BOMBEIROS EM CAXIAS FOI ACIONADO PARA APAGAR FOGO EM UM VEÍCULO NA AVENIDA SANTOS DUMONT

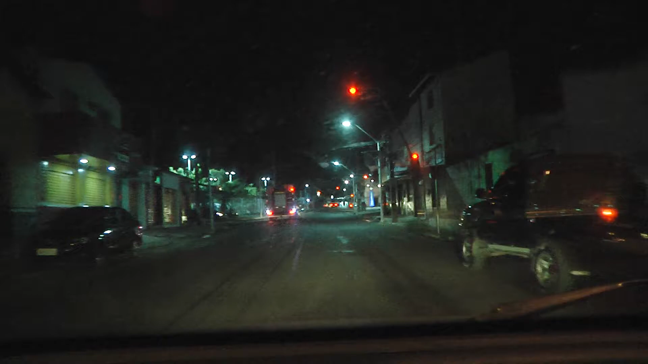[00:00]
Olha, nesse momento estamos acompanhando aqui uma ação do Corpo de Bombeiros de Caxias onde a viatura está pelas ruas do centro da cidade e nós estamos acompanhando esse trabalho,
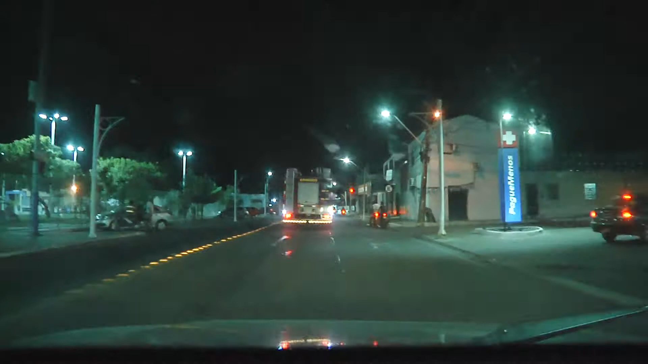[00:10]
essa urgência, esse chamado de urgência aqui do Corpo de Bombeiros você pode ver nas imagens, Carlos Sérgio, a viatura do Corpo de Bombeiros nesse exato momento se dirigindo até o local
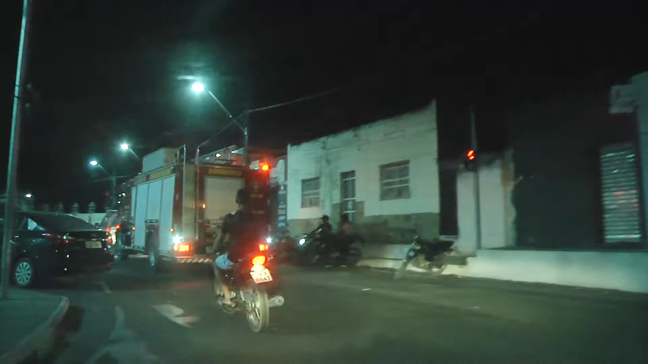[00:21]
dessa ocorrência aqui já nas imediações,
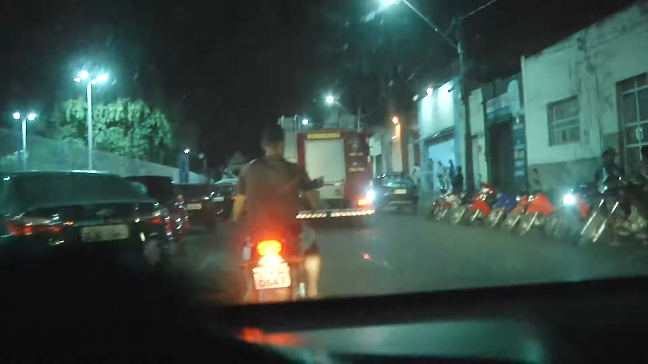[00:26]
a próxima praça aqui da Chapada e a gente vai acompanhar aqui toda essa ação do
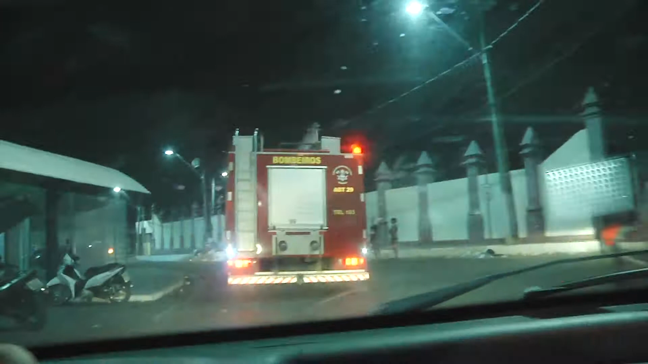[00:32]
feito aqui nesta noite você pode observar aí a estirene ligada, o carro está aqui,
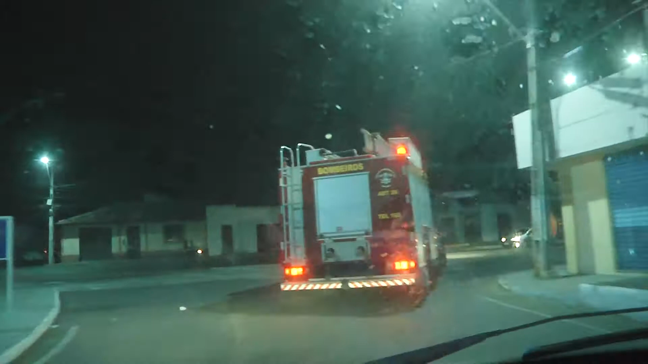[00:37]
a viatura do Corpo de Bombeiros
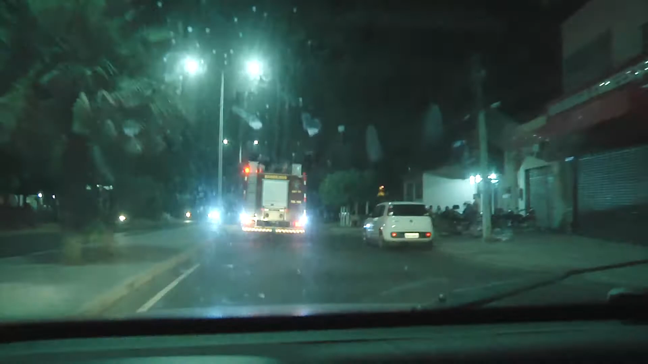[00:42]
já em alta velocidade para poder chegar até esta ocorrência e nós vamos acompanhar todo aqui esse trabalho que está sendo realizado olha só,
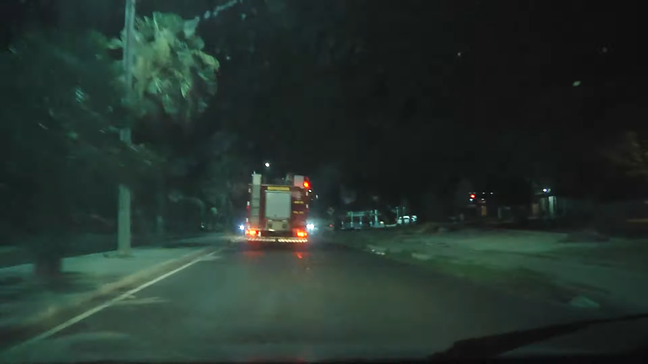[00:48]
já nesse momento quando o Corpo de Bombeiros chega ao local a gente se depara com esse veículo estacionado,